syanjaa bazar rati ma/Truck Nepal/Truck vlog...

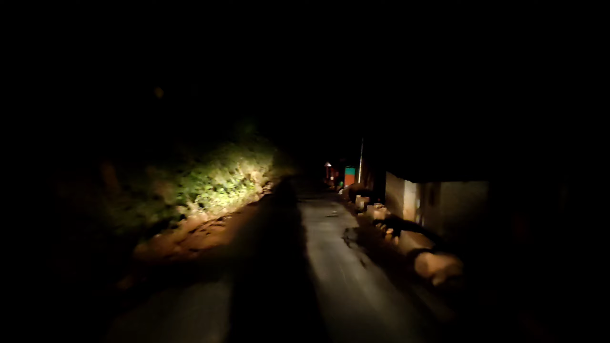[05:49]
रातिको बेला छ अनि अब लाइट जहाँ मात्रै परिरहेको छ त्यो ठाउँ मात्रै देखिरहेको छ, छेउछाउको भ्यूहरू केही पनि देखिरहेको छैन। त्यसको लागि एक्सट्रिमली सरी।
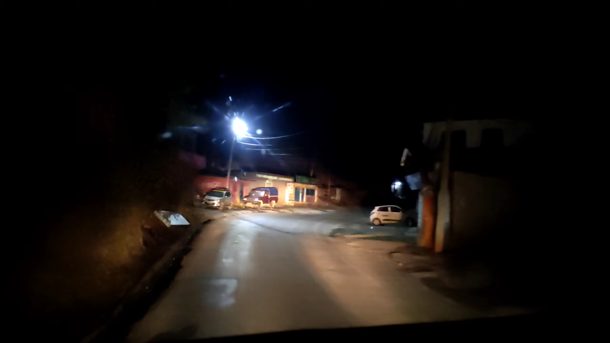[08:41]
हामी चाहिँ अहिले नागडा भन्ने ठाउँमा आइपुगेका छौँ। अनि यहाँबाट गयो भने चाहिँ के आउँछ हेर्दा हेर्दा, झिरेहरू के अरे यहाँ तल गयो भने ग्लो अम्बी भर्छ क्या।
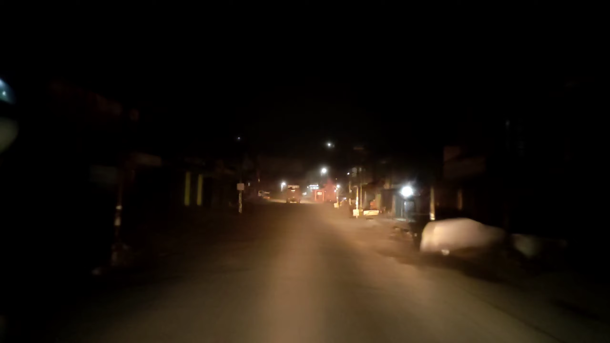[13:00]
हामी चाहिँ अहिले स्याङ्जा बजार आइसकेका छौँ छ चक्केलाई भेटाइयो त हामी एउटा त
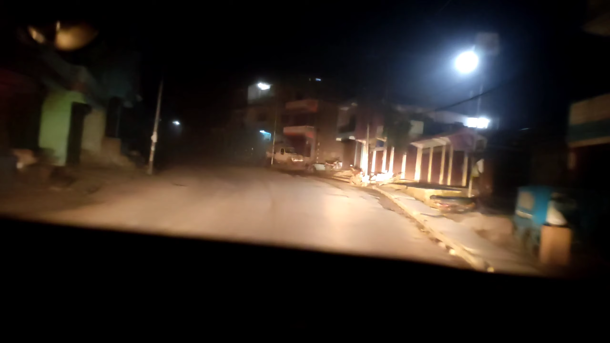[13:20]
फर्स्ट ओभरटेक अफ द डे बजार हेर्न सक्नुहुन्छ हजुरहरूले
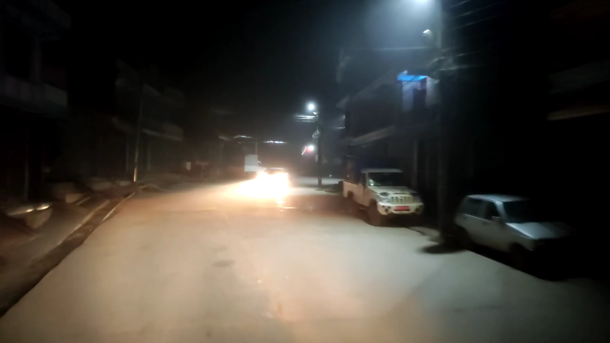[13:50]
बिहान भएर चहल पहल छैन अब अलि उज्यालो हुने भए अर्कै चहल पहल हुन्थ्यो होला